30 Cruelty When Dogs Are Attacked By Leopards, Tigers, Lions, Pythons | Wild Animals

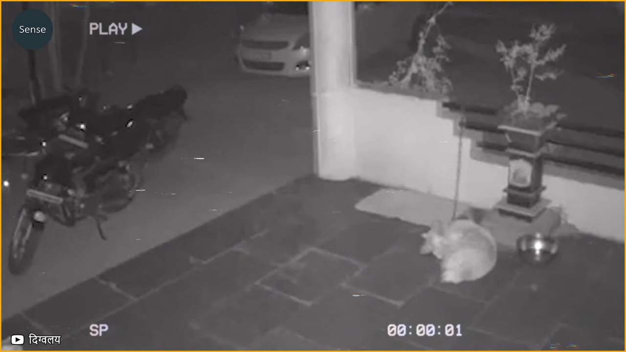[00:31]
As night falls, the dogs begin to rest. Underwear of the lurking danger, a leopard sneaks into the backyard and attacks the sleeping dog. Hindered by his chain, the dog cannot escape the leopard's attack, becoming an easy prey for the predator. The agility and speed of the leopard are extremely impressive and quick with it.
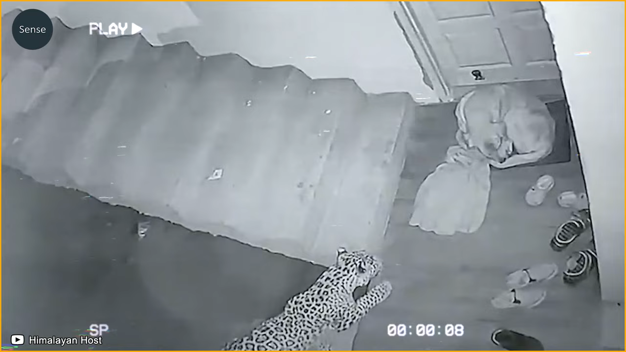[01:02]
It approaches the dog without making a single sound.
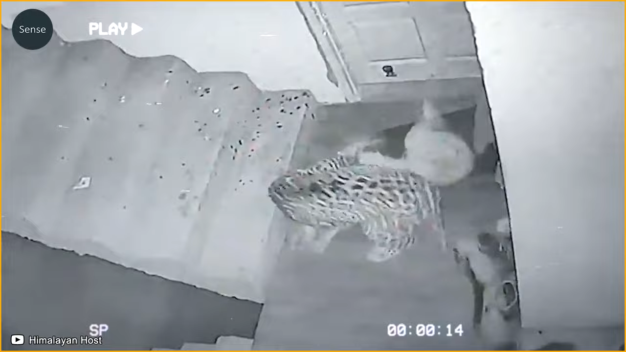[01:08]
Suddenly, it swiftly dispatches the dog decisively before carrying away its prey.
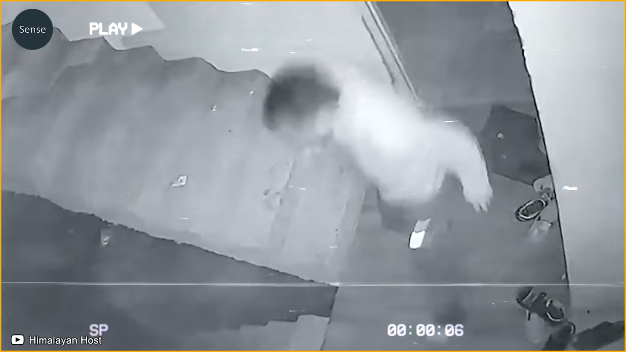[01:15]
In Katagiri, Tamil Nadu, India,
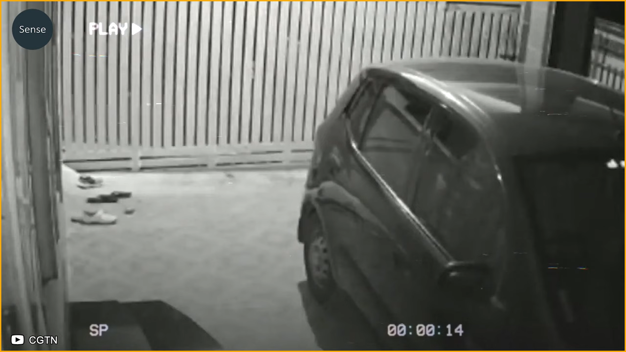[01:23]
consistently intruding into their homes in search for food.
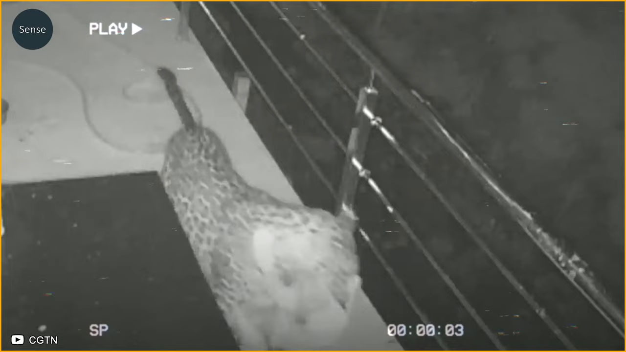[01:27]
A leopard akin to a thief infiltrated a household and carried away a dog.